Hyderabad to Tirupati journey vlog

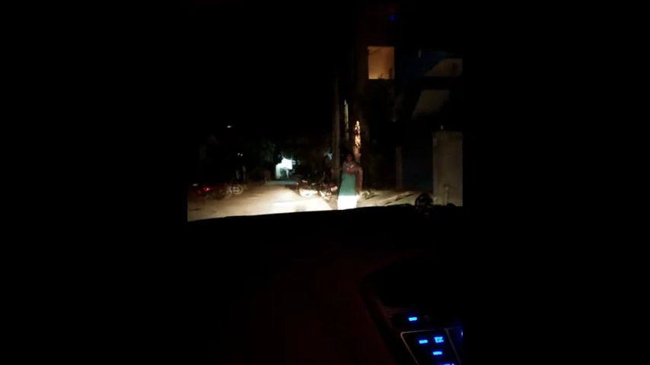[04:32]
अच्चेस आम अधिकोड़ी मात्तामा कोच्छम वेड्चेस तो नामा इंडिकी कार